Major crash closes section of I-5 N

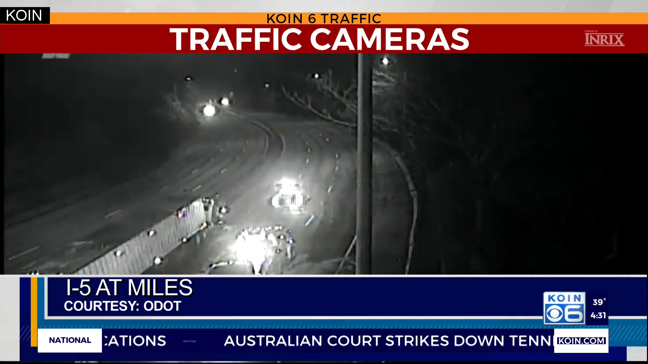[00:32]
Let's go to a little bit of video that we actually have from the scene to try to get a better look of I-5 at miles. So this is a look at I-5 at miles with that scene that crews are trying to clean up right now.